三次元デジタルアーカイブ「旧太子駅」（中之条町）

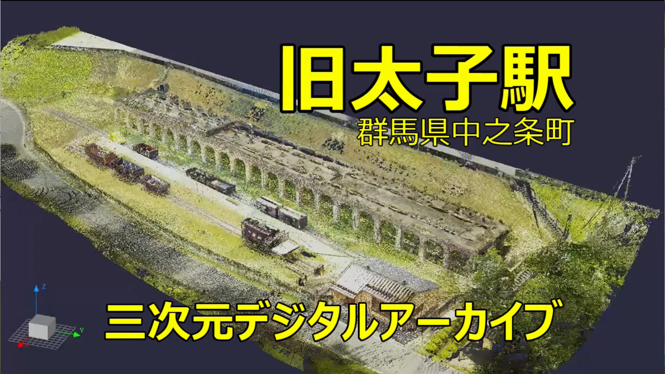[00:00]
旧大志駅。この動画では経年劣化が進む中、旧大志駅の姿を後世に伝えるために3次元レ
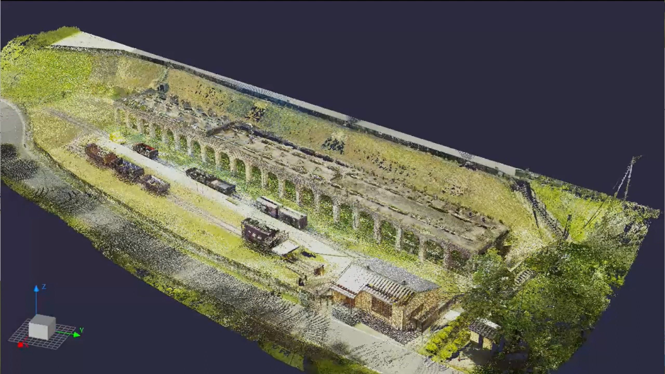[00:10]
ーザースキャナーを用いてデジタルアーカイブ化を試みました。
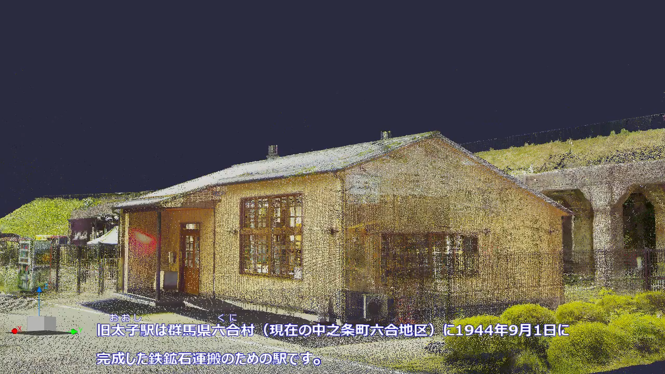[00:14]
旧大志駅は群馬県国村、現在の中之条町国地区に